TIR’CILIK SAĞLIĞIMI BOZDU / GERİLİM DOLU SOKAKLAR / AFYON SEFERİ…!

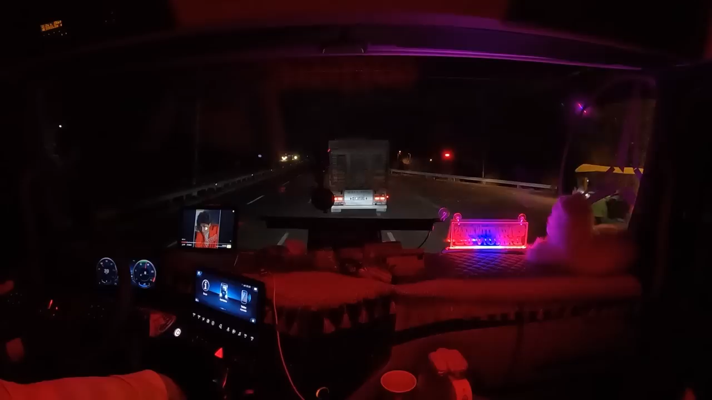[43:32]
Çok tehlikeli abi ya. Bu Ankara tarafı var ya, Ankara tarafı. Ankara tarafı adamı öttürüyor. Vallahi öttürüyor lan. Can yakıyor, can. Yak yavrum lambaları. Lambaları yakıyormuşuz. İleride de şak çevirme. Hadi gel bakayım buraya. Zahmetin gel. Arkadaşlar şu an Temelli'deyim. Temelli'ye çıktım.